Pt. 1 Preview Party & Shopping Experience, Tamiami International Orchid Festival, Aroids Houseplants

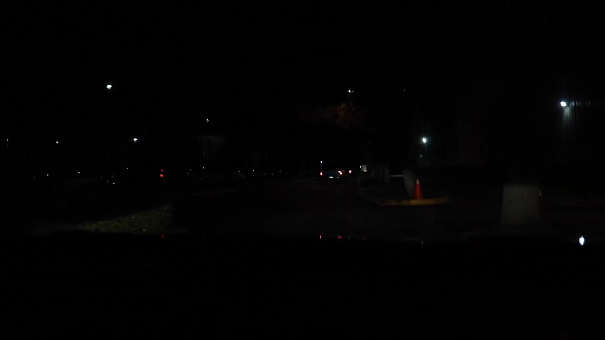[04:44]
And here we are, folks. We have arrived. And as you can see, it is pitch dark. We were stuck in traffic, but we have made it. And I'm so happy, so excited, and so glad. And now if we could just find out where we need to go.
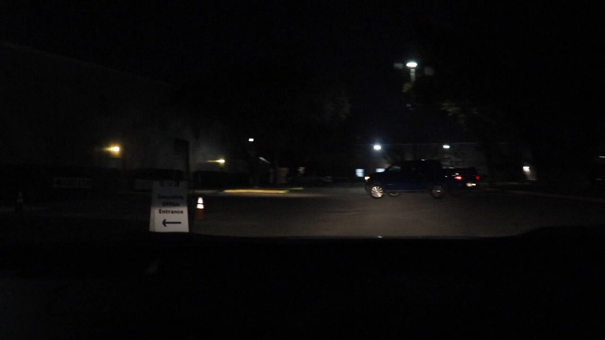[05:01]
But we're here, guys. We're here. I think that fella's lost too.
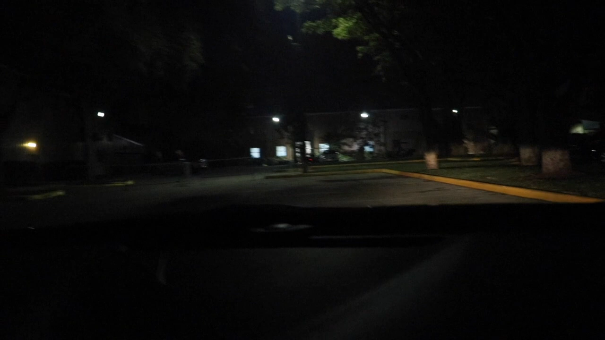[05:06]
Let's follow the lost guy.
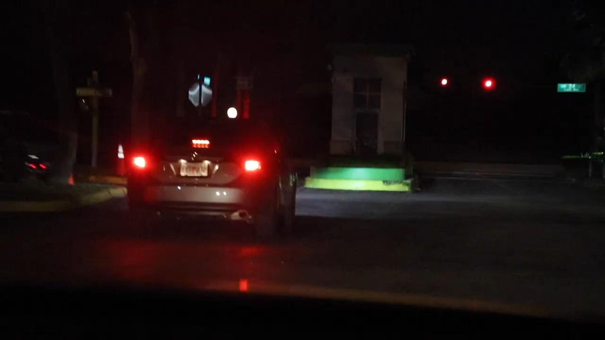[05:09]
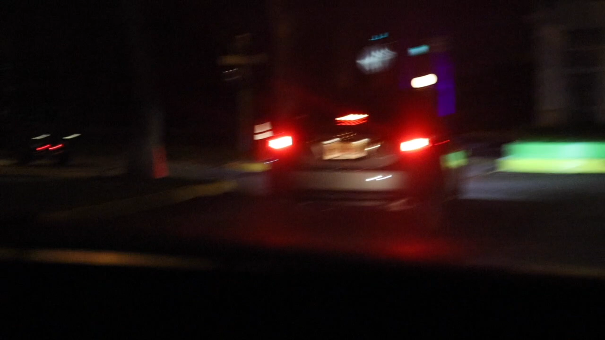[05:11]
So it appears everyone is lost, and we're actually following that guy in that cart.